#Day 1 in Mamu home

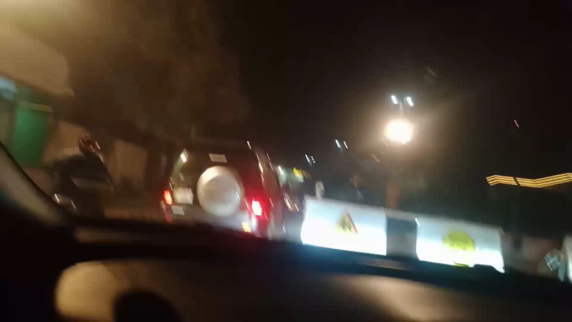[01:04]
क्या अंडर पास में लाइट सेल रही थी मैंने वीडियो बनाता हुए टाइम लगा दिया हो सकता है
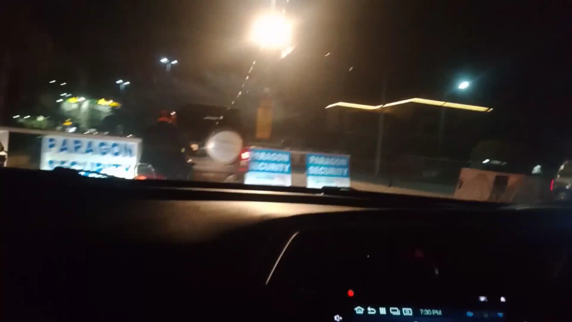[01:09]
अब और भी आगे लाइट हैं और अभी यह अंडर पास आया